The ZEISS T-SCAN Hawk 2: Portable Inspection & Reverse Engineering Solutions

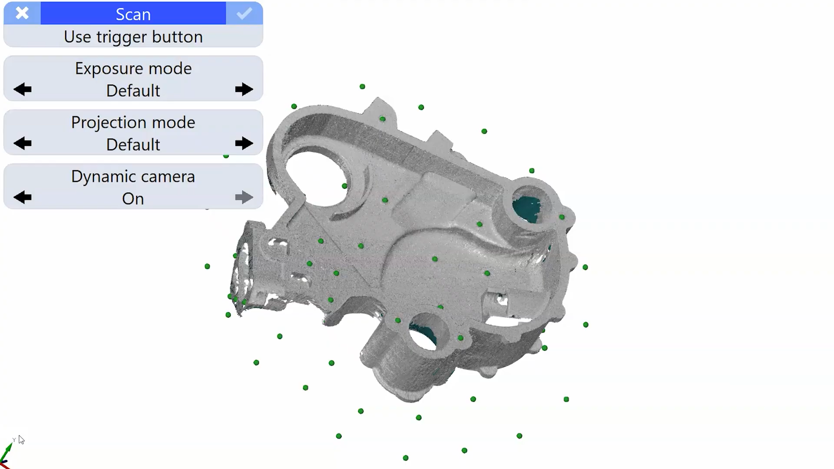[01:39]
The HAWC-2 solves this with its key feature, Deep Pocket Mode.
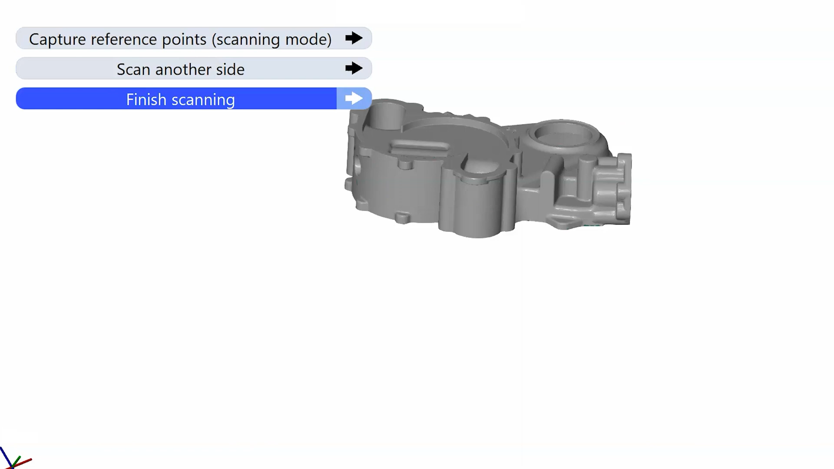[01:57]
From here, we'll transform the two sides together and polygonize that data into a 3D Model 4 inspection.